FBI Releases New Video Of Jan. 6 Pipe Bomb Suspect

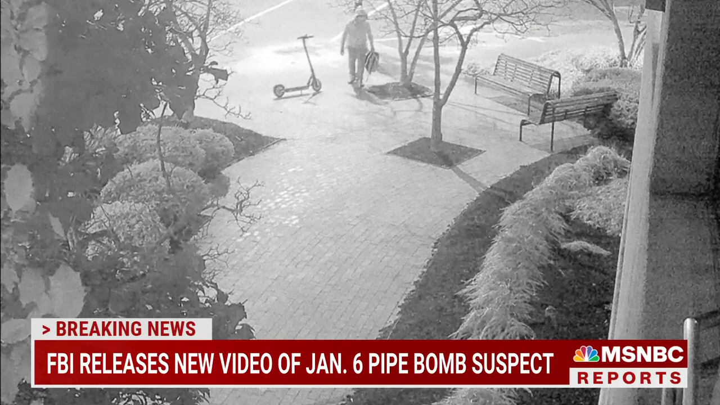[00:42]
Now, you don't actually see the person place the pipe bomb. The bomb is planted later after this surveillance video. But you see the suspect sitting down there at the park bench, reaching into a backpack, which the suspect was carrying and taking out what appears to be a phone. You see the suspect sort of illuminated here in just a second from the light from the cell phone as the suspect apparently looks at the phone, then puts it back in the backpack and walks away. The suspect was wearing a face mask, gray hoodie,